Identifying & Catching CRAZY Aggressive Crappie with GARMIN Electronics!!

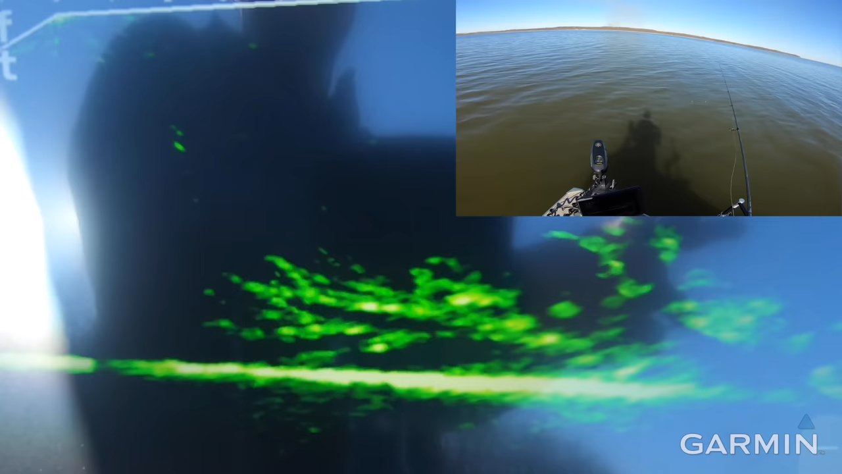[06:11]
steak and lobster tails tonight for dinner so do not need any crappies but yeah i don't know like you saw on side scan and down imaging we've got several brush piles over here to fish so we'll see if we can pop a couple more on this one and then just move as needed
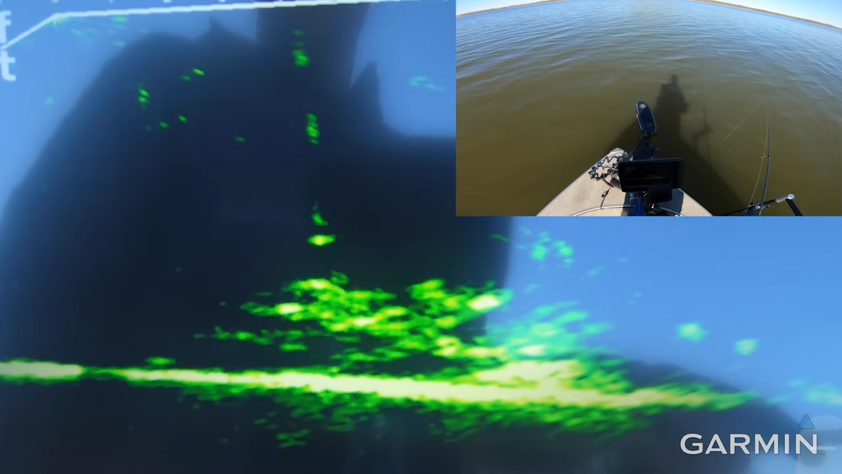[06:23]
oh right when i was about to stop recording i don't know if you guys could see that on live scope but had
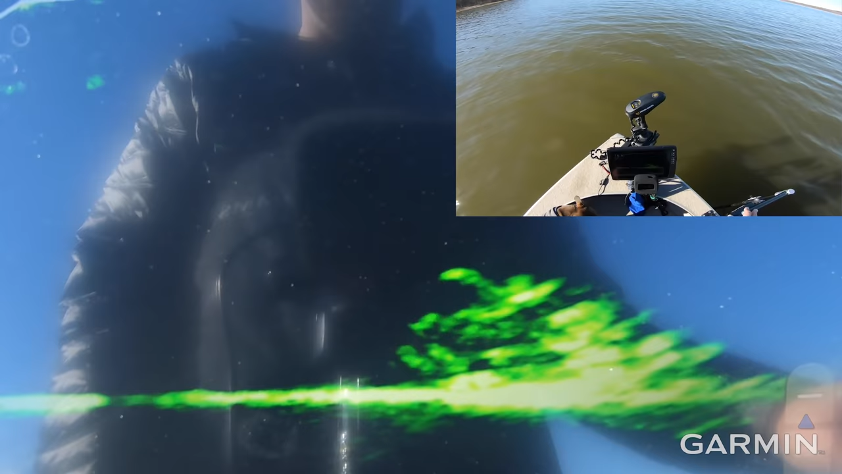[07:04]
feet to the next pile these fish look a little bit bigger but man like i said before they're all these fish on these trees are packed in there there's a big one right there let's just get these baits down there and see if we can find a bit better quality maybe came in just a little bit hot on that tree oh
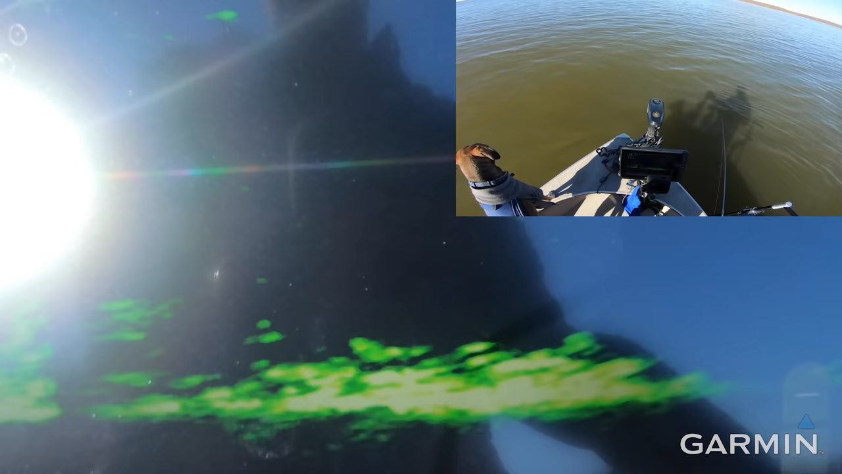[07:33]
he's on it look at that oh my i missed him that was a big one got him to go right away and i dumped him another big one here we go eat it buddy big fish he's not gonna bite nope
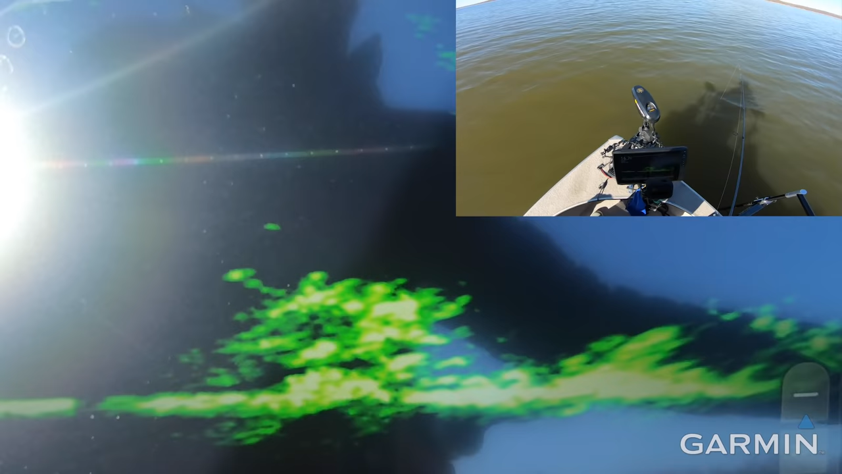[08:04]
good sign though good sign that we got it oh my gosh you guys see that one that's a gooder yep did you hear me say that that's a gooder fish it is a gooder fish it's a much more gooder fish
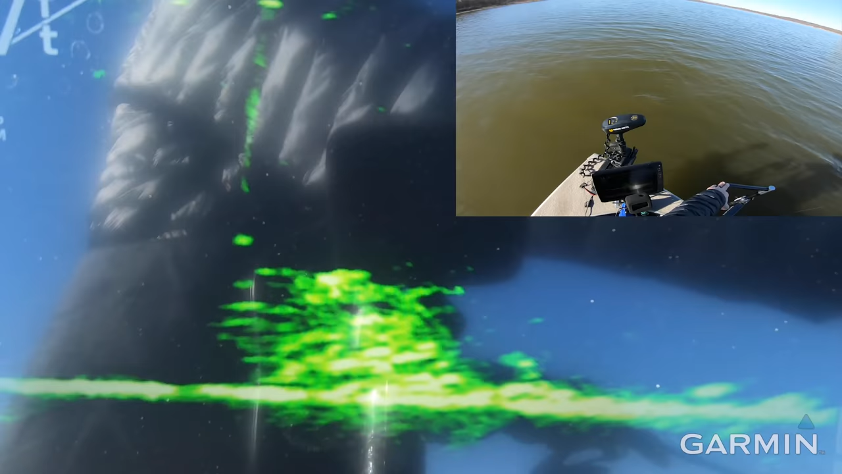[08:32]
just what i wanted to see let's get back down there and get another one mm-hmm fucked them right off the top dude
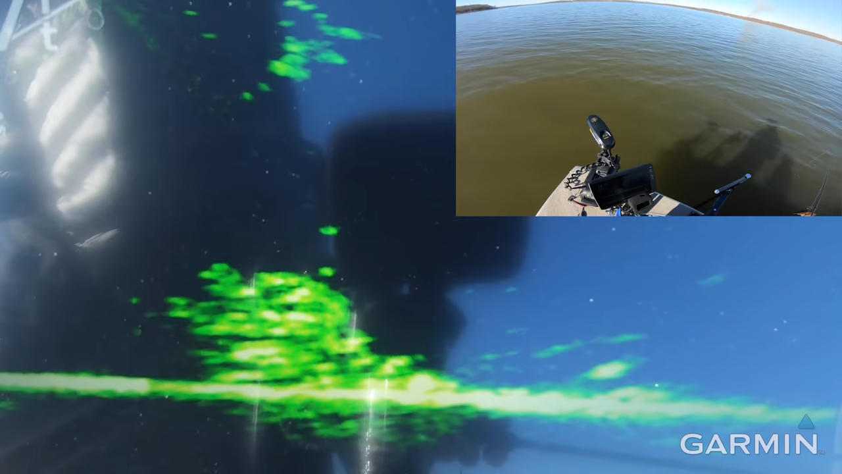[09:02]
planned so we're just out here for fun but pretty bitey when you can get it within their view i mean they're like i said they're packed in there super tight but they want to move water is warm 35 almost 35 and a half it was like 32 when we put the boat in yesterday oh there's another big one right there
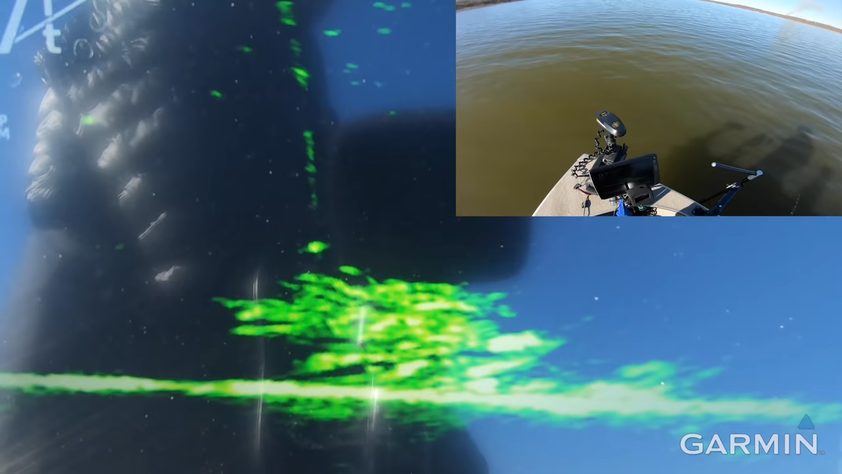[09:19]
did not eat but yeah you can see some big ones down at the bottom playing with fire here and i got one got them out of the tree too got the small one of course
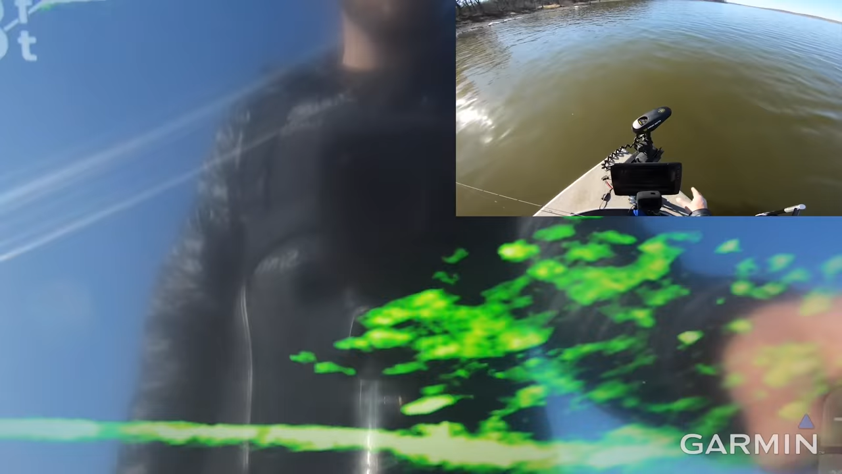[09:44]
absolutely fantastic granted we are only scanning 15 feet out and we're in 14 foot of water so those fish will look a little bit bigger than normal but wow there's there's just a lot going on on the screen down there anybody
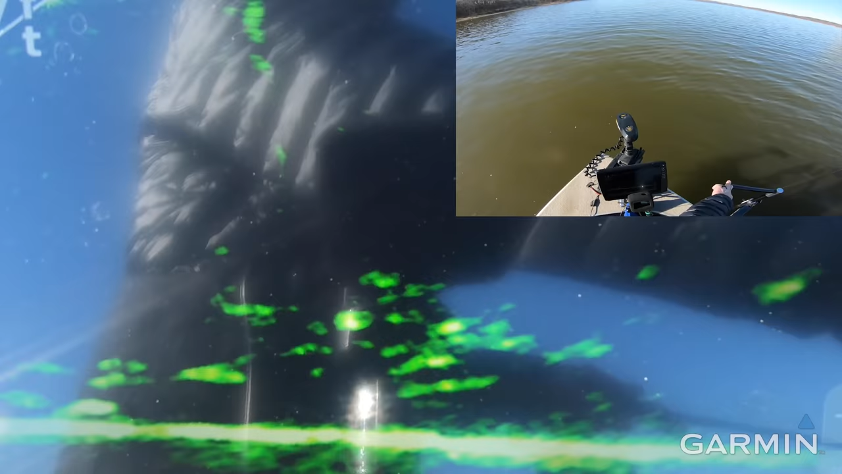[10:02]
first drop interest here he comes top jig bottom jig oh i
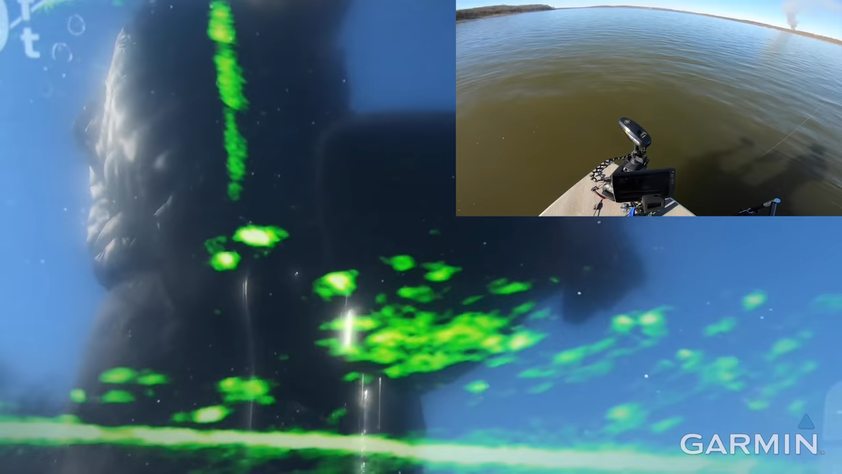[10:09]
missed them both i could have had a double and i totally whiffed both of them we got fish uh close to bottom near the tree we got tons of fish on the tree
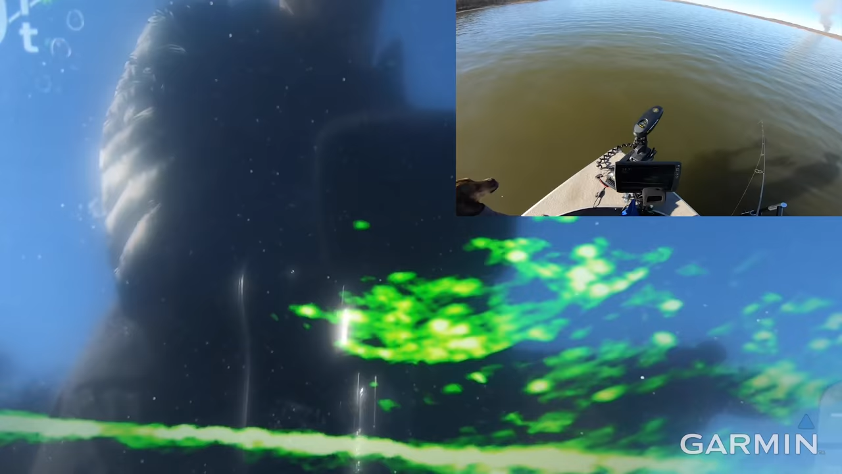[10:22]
look at how fast oh oh my god yeah they're charged up i got a little too excited on that one let's just let it kind of chill wow oh my that fish completely missed the bait he was so excited that he just missed it
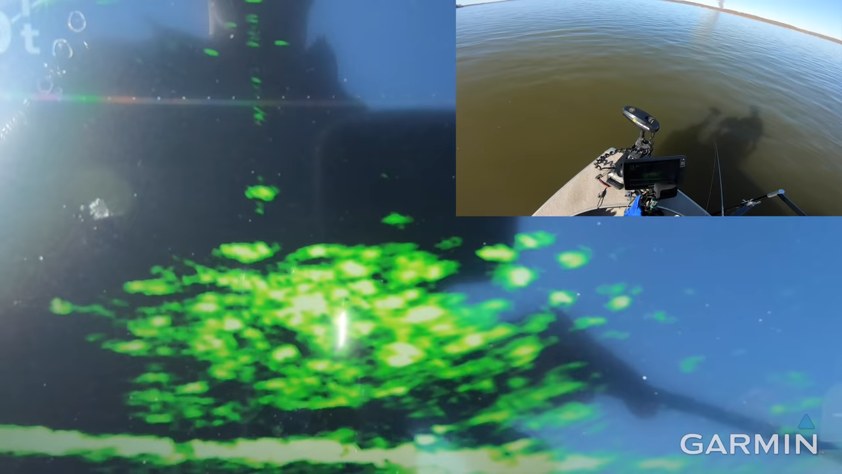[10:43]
here he comes again got him got him the second
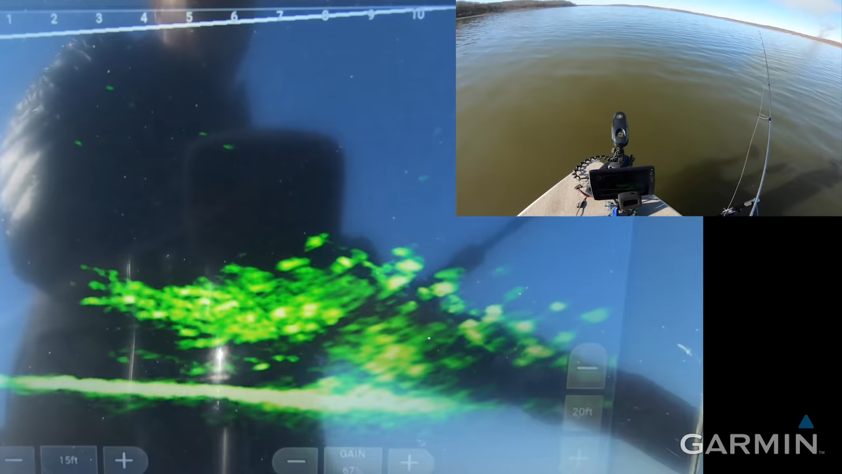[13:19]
as fast as you can get your baits down there that's as fast as you can catch them sure just for fun try and do a little pitch out there i've got don't know if you guys can see them jigs swinging towards the right side of the screen got bit instantly and totally whiffed it got that one though you bet just a fine february day tucker's excited phoebe you want some
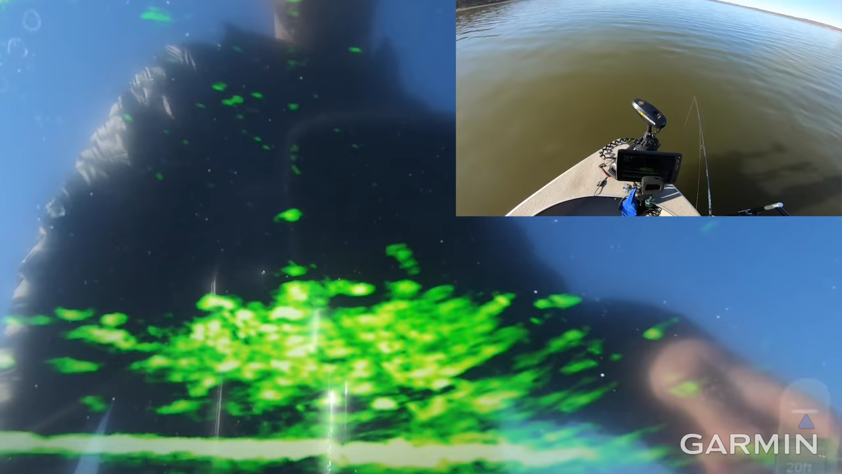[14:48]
i mean they're not just like oh they're not just like breathing on it they are absolutely smashing these baits right now he's got it should just look should not set the hook just reel him in is he gonna stay on is he gonna stay on look at that wow couldn't even shake him off
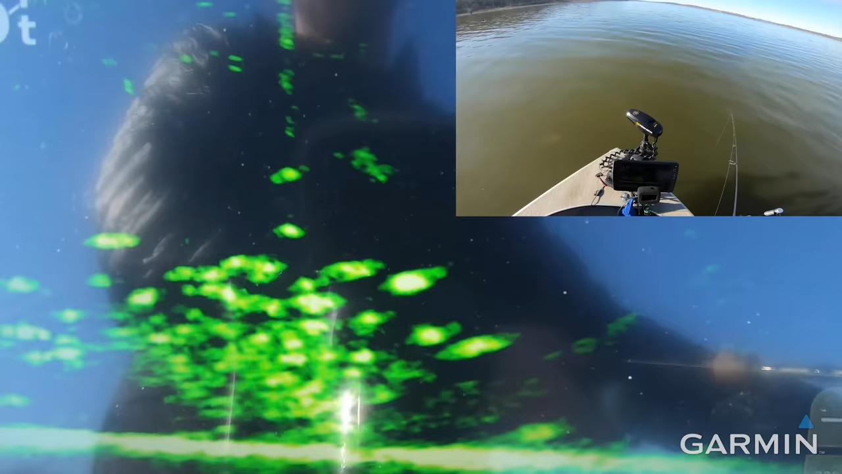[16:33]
yeah this is definitely where we're starting on wednesday morning all these 10 and a half to 12 inchers just going right back love to see it how about another one how fast can we get bit oh instantly those fish are literally what eight feet down crazy super shallow